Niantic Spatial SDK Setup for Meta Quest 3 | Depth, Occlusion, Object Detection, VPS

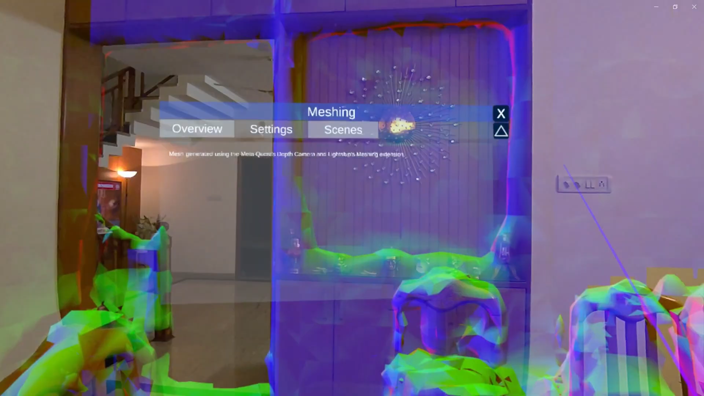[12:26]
camera the vps localization scene has certain sample areas mapped in the san